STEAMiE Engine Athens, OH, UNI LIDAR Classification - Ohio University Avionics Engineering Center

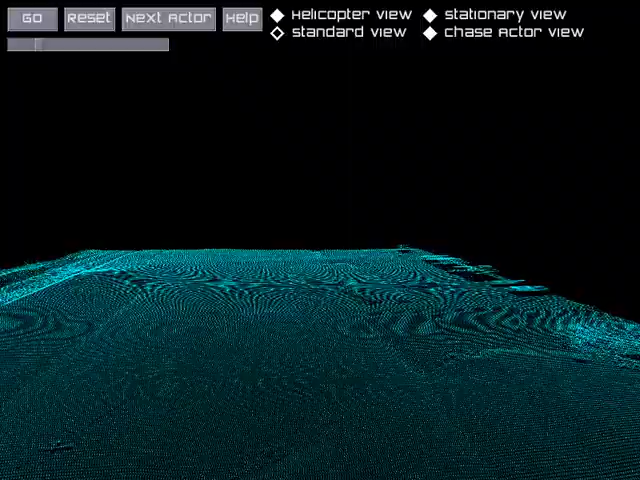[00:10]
Another steamy module, this one visualizes our ability to partition LIDAR data into half spaces using a set of hyperplanes. Here we have the Athens area CUNY airport,
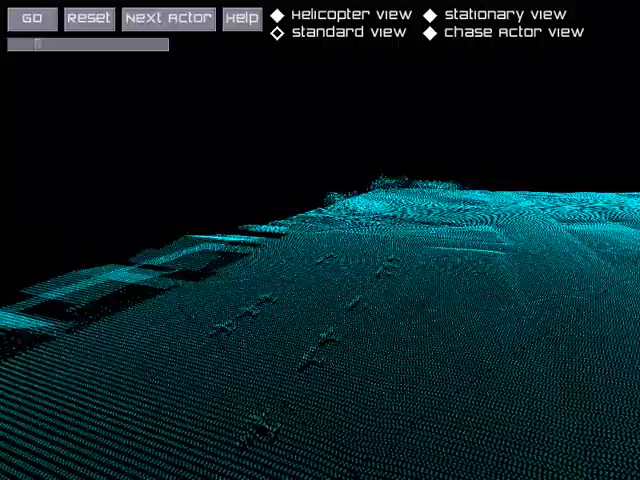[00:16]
and what I have done is I have inserted two hyperplanes that we can see when I toggle their visibility rate here.
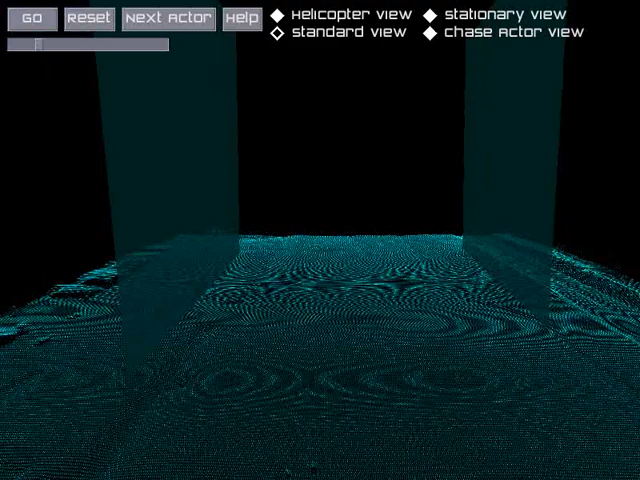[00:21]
And now the FAA stipulates that you cannot have any obstructions within certain fly zones. And these two hyperplanes are just simulating a particular fly zone along the runway.
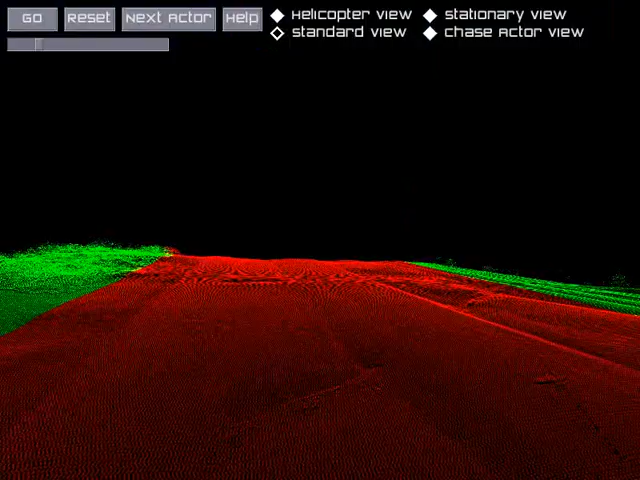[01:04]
the hangers are outside of the hypervolume and are therefore safe. The points that are red, however, could possibly potentially interfere with the fly zone, the FAA regulations.
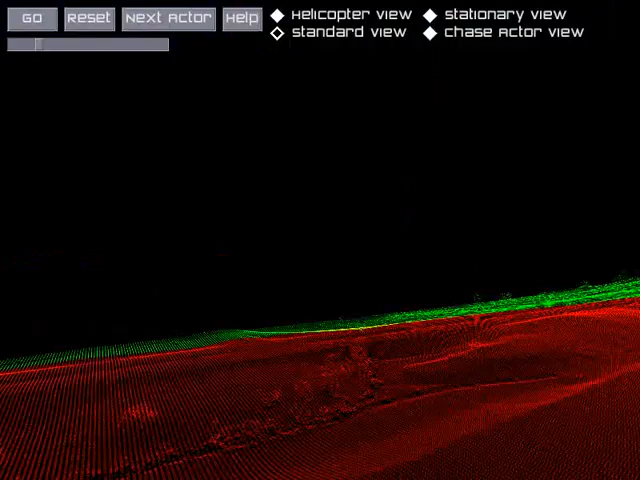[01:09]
And another thing that I can do in real time is I can actually manipulate these planes.
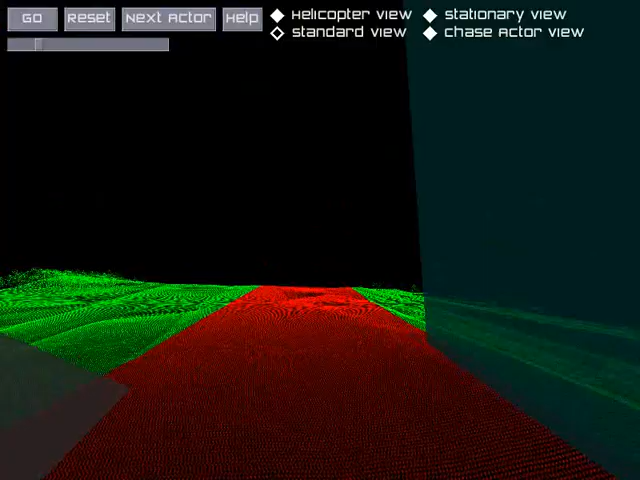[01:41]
And when I do that, it reclassifies all the points. And so in doing this, you can see if things such as buildings or flagpoles or any other type of obstacle interferes.
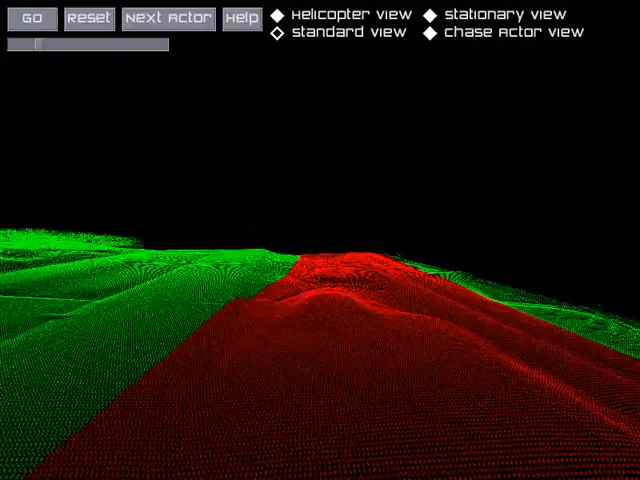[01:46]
And if we fly down later on, we can see that some brush actually interferes.
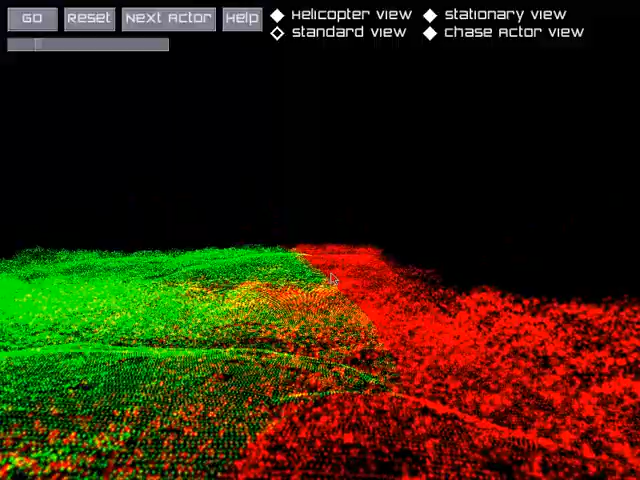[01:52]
Like right along here at the very far edge of the runway, we can see that certain trees are within that zone.
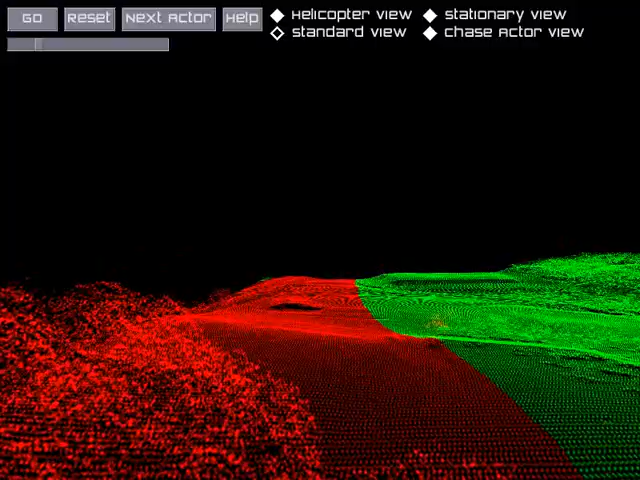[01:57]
Furthermore, we could add another hyperplane at the edge of the runway and define the volumes.
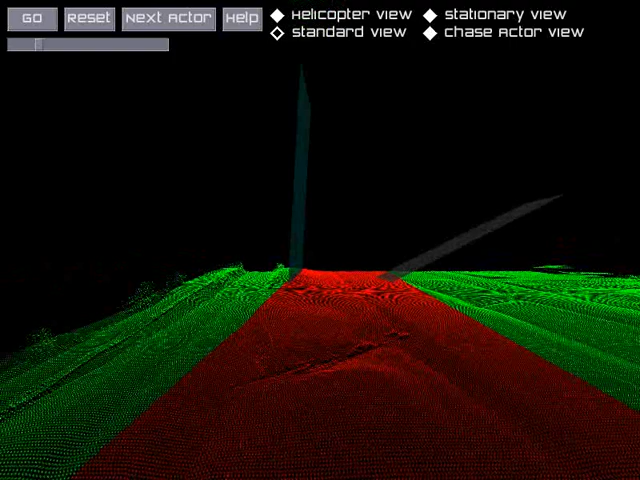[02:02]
But this module is just here to show that that capability can be done in real time at an interactive frame rate and can
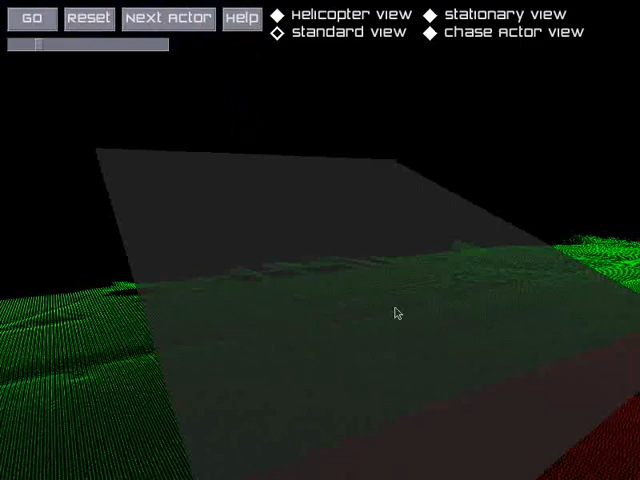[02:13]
quickly let you classify data and find candidates that fall within the no-fly zones.